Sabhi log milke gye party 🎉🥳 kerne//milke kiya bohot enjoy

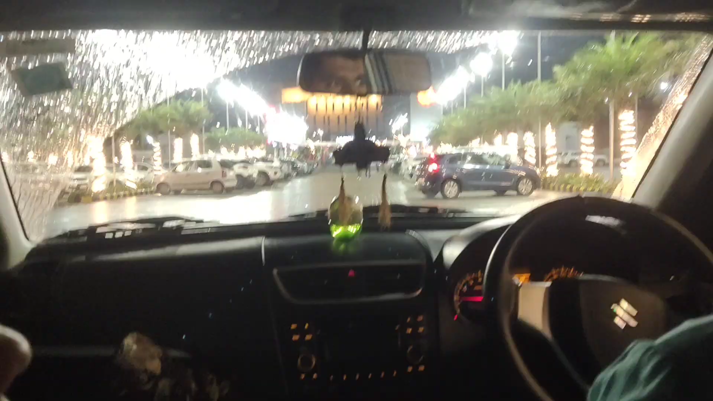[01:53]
तो फिर आते नहीं और यहाँ पे हम पहुँच गए हैं जहाँ पे भी गए थे जिस होटल में और यहाँ तो यहाँ हम आ गए हैं और हल्की